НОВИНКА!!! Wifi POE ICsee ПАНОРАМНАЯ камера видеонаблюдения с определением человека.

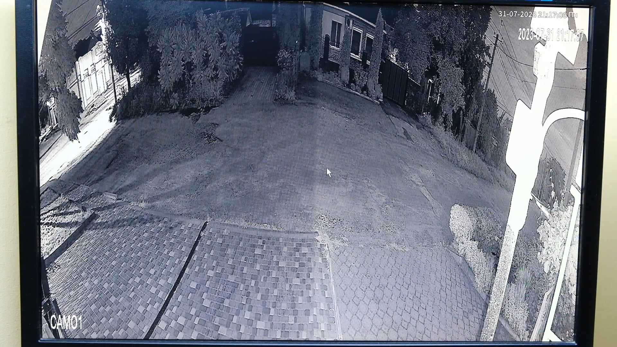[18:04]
все камеры уже по переходили мои а это держалась свете то есть сейчас настройка
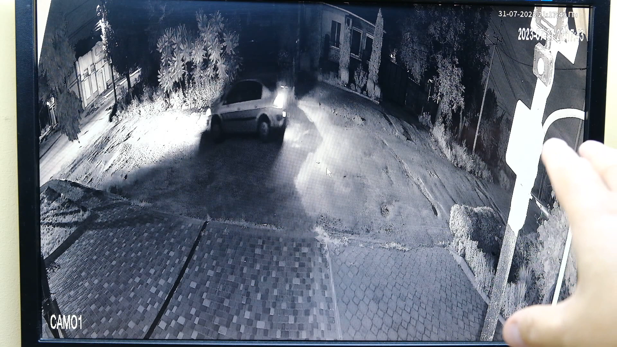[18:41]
поэтому небольшая помеха есть такой засветки нету критичной но все равно помехи нужно вот эти убирать будет от камеры и в этом месте немного крыши засвет идет вполне отлично проблем никаких нету вот видите стопы загорелись автомобиля то есть освещенность
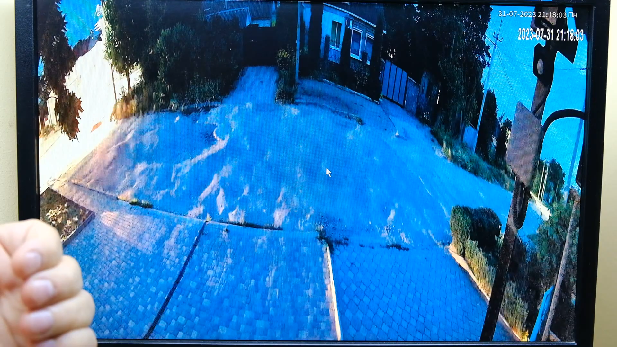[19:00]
появилась камера перешла в цвет ну недолго вот опять перешла маша автомобиль уехал освещенности нету вполне будет отлично она справляться и в цветном режиме как поставить да вот
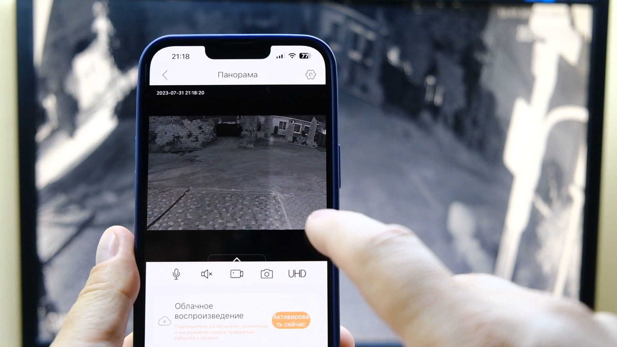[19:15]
можете вы поставить его цветной режим полноцветный но опять
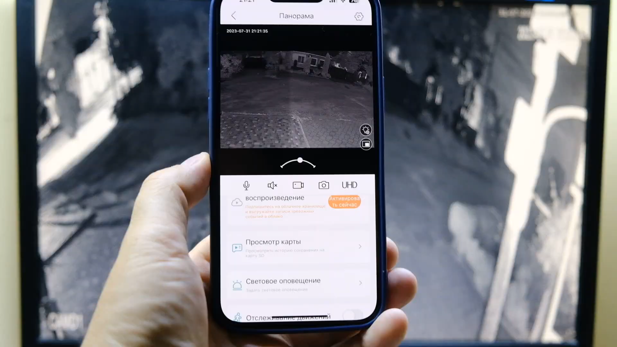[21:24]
идет отсюда хорошая детализация все супер вот даже плитку приблизить и ну хорошая детализация на карту написала за день просматриваешь общая запись